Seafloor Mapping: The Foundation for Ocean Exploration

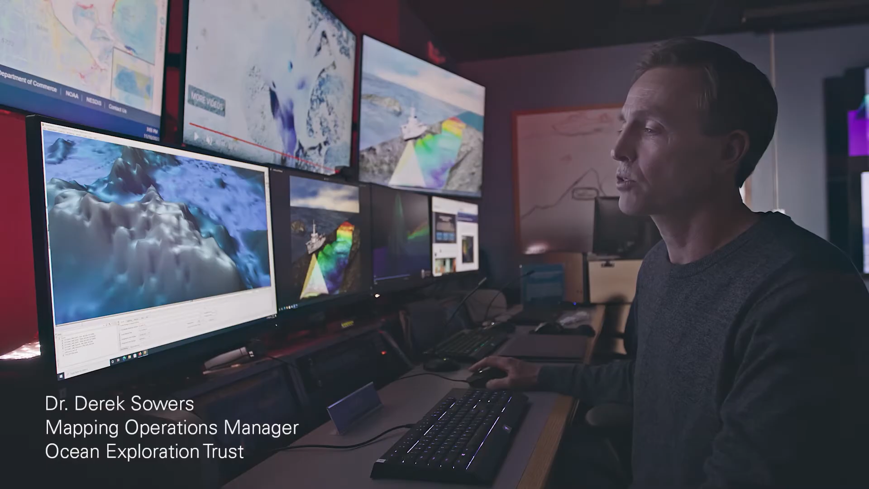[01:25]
Once we came through and mapped it on this expedition from the hull-mounted sonar,
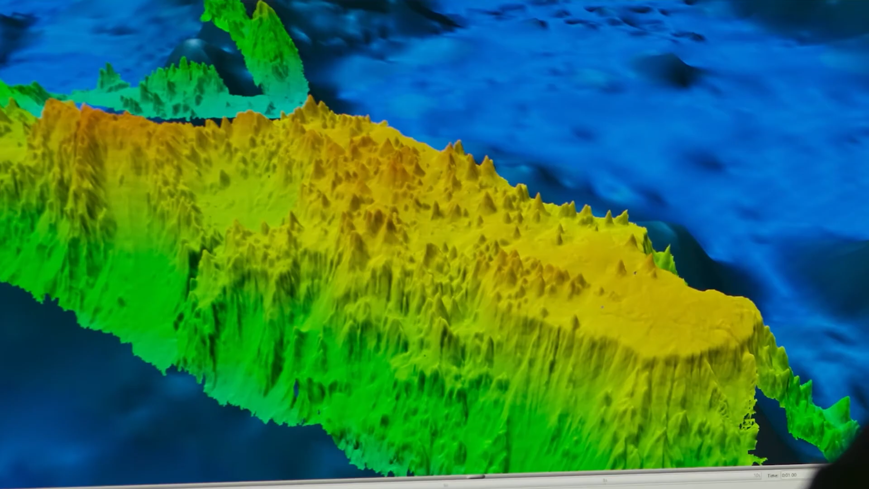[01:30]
we revealed all these much more fine scale volcanic pinnacle cone features, which were previously unknown for this area.
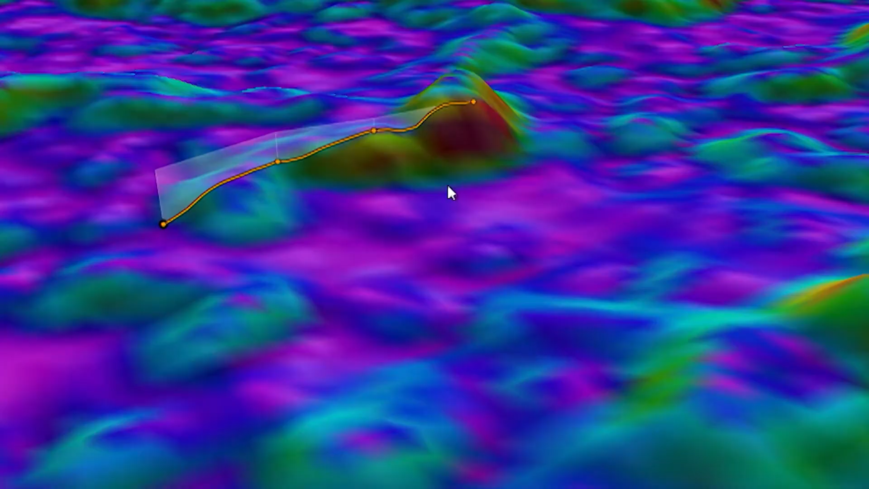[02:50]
So we started mapping that area. And then miraculously, we saw all these different seafloor features coming out on the mapping area.